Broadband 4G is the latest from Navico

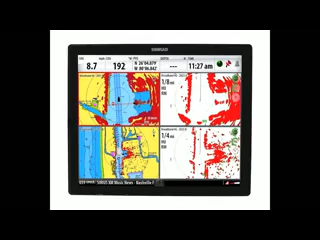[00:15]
Here's Navico's Andrew Golden to tell you more. What you're looking at is four radars
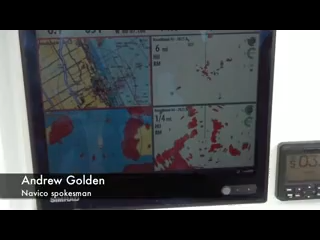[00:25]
working independently from one dome on this screen.
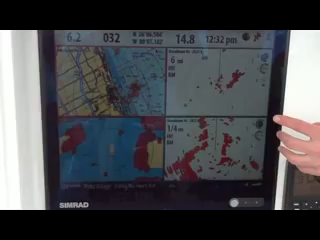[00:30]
You've got dual-range radar side-by-side and dual-range chart with
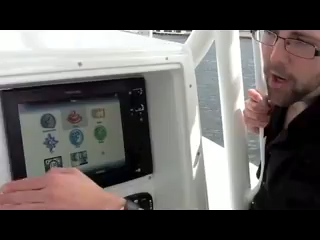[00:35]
radar overlay all going on on the screen at the same time.
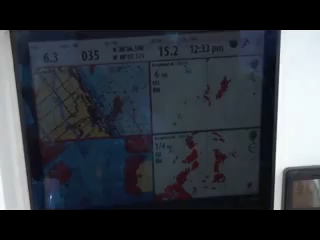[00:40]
That is a crazy, crazy picture. Nobody else can do that.
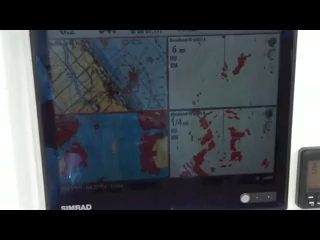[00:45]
That's, again, from as close as 200 feet off the boat to 36 nautical miles out.